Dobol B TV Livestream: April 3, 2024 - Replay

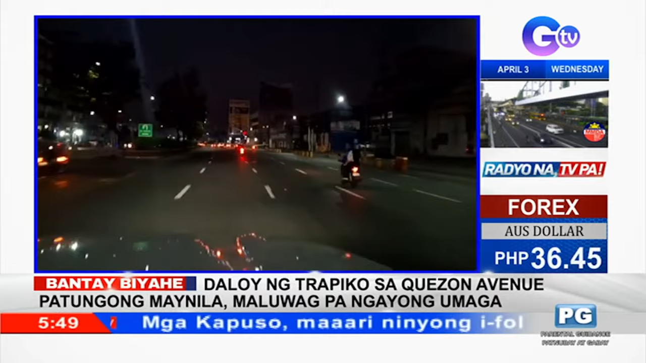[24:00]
Ito sa Quezon Avenue, yung magkabilang direksyon, yung papasok ng Quezon City at palabas naman ng Lusod Quezon papunta ng Lusod ng Maynila,